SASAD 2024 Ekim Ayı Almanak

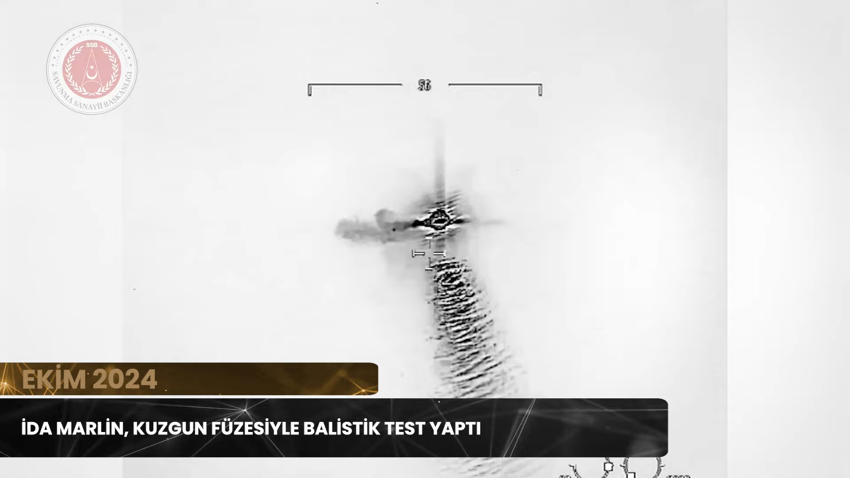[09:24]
Kargo İHA, zırh dedici harp başlığıyla, hedefi tam isabetle vurdu.